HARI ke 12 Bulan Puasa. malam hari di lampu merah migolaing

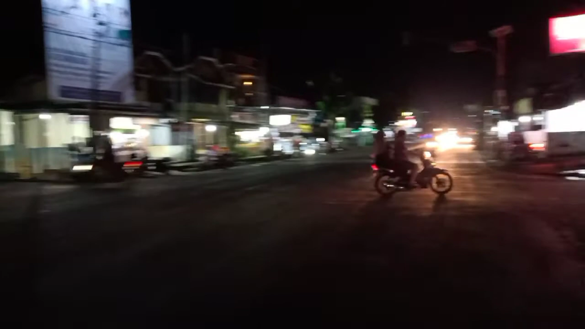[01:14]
saya mau menunjukkan kepada teman-teman di hari ke-12 bulan puasa di malam hari ini, suasana lalu lintas yang ada di seputaran ini.